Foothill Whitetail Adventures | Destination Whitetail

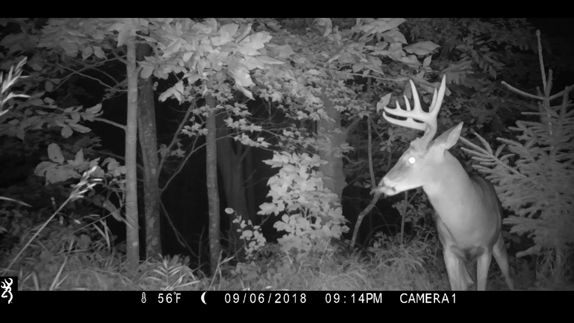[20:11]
video processor which is capable of producing stunning video footage of your game that can be easily viewed on a computer or big screen tv additional features for this
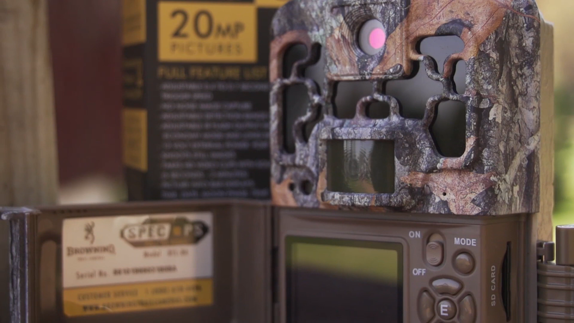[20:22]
camera include a two inch color view screen and smart infrared video which
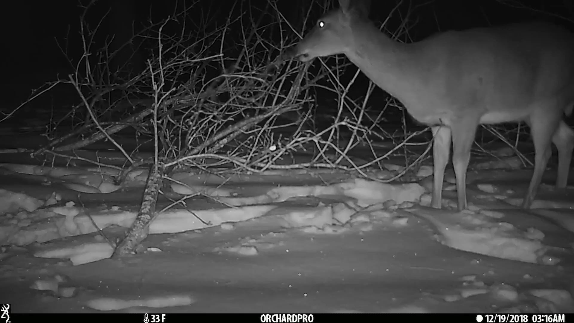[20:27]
continues to record video footage while game is moving in front of the camera sd